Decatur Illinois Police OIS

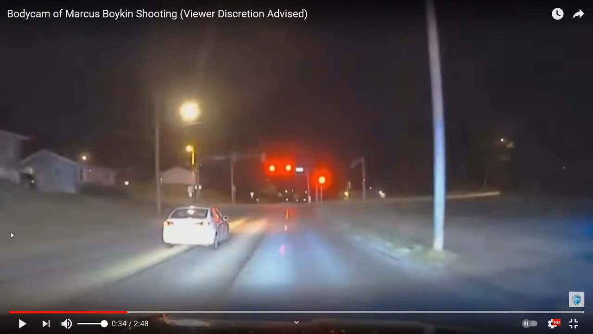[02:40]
Uh, there's no, um, time indicators on the video, so we don't get to see how much time transpired between them pulling out of the parking lot and then being here in this roadway. Uh, the news report did say that while they're, while they were chasing him, he was, um, taking the gun and pointing it to his own head. And then, uh, later on here in a little bit, uh, he actually points it back at the officer when they come to a near stop.